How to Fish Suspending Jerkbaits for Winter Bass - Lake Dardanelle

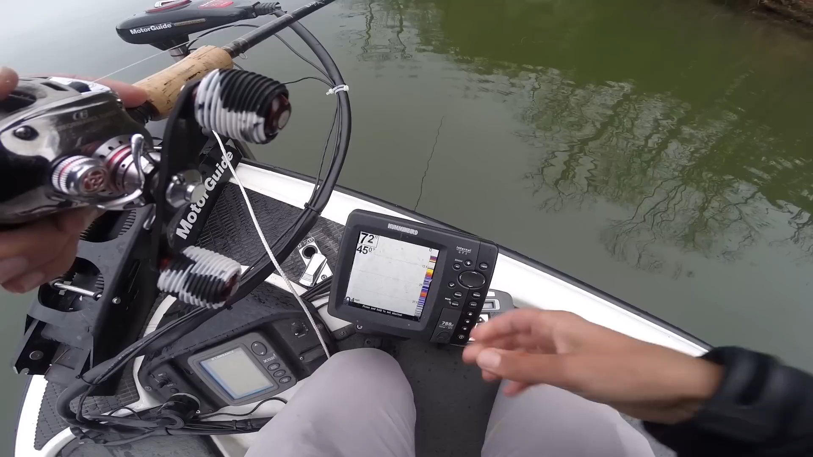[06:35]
just covered in bait down there. So there's all kinds of stuff right here.